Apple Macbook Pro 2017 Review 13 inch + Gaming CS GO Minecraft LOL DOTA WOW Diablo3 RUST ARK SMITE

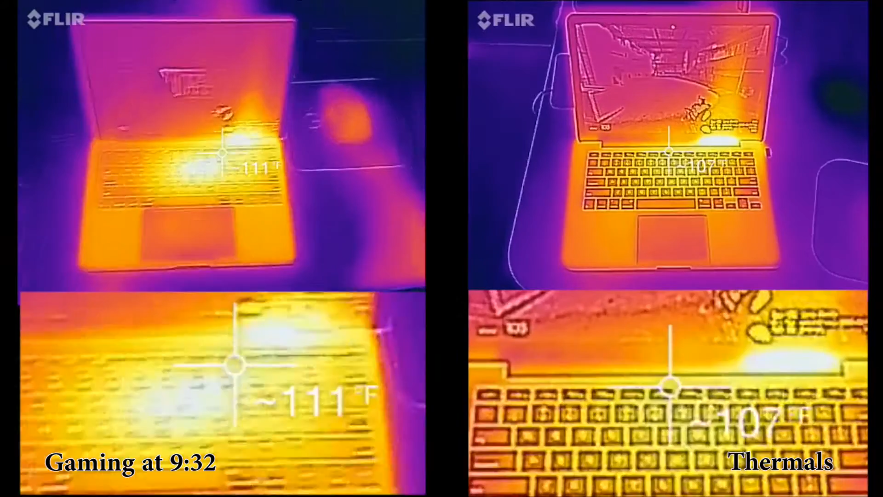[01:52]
On the old one we only have one heating area. The heating area on the old one is much hotter as you can see but you have to deal with two heat points on the new MacBook Pro.
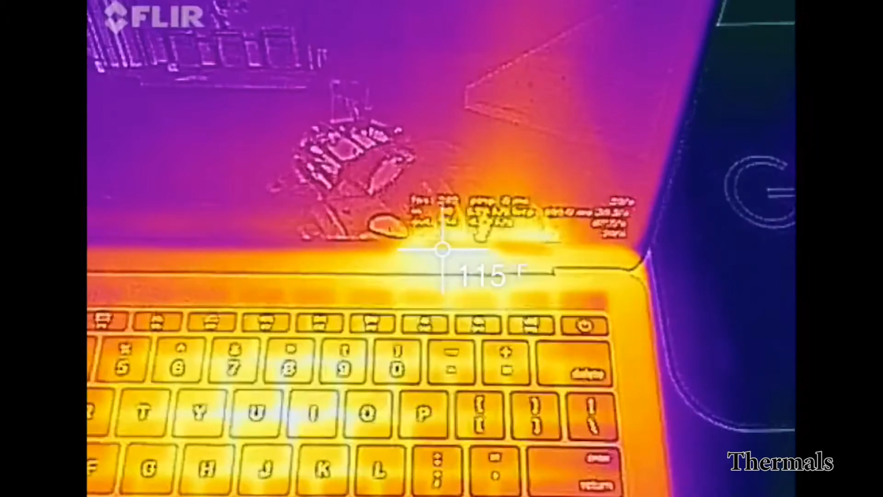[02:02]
On screen: spot 115°F
However, it's cooler. Don't think about upgrading this MacBook Pro because nothing is going to be upgradable except potentially the SSD.